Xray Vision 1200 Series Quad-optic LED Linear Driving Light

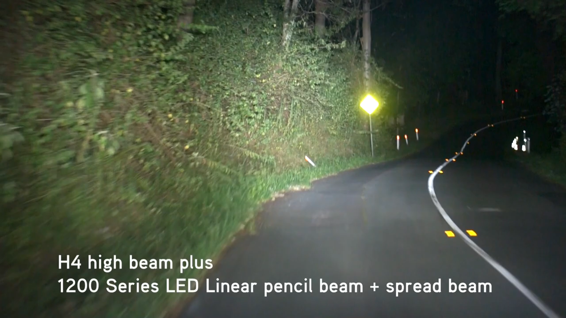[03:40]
to pencil and spread beam for on-road driving, all in the flick of a switch. This is the vehicle's H4 Quartalogen high beam.
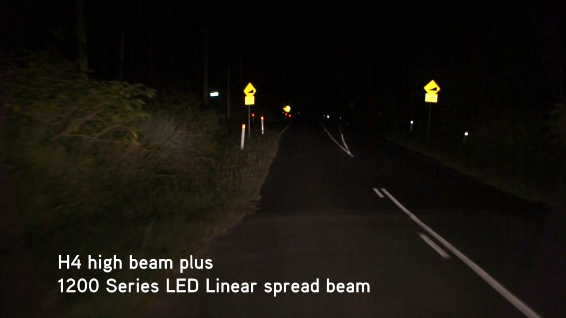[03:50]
This is the spread beam sections of the 1200 series activated. This is the pencil beam sections of the 1200 series activated. And this is all sections of the Dual Beam 1200 series activated. This functionality gives drivers the ability to use only the spread beam on off-road and narrow winding tracks, without creating distracting hotspots.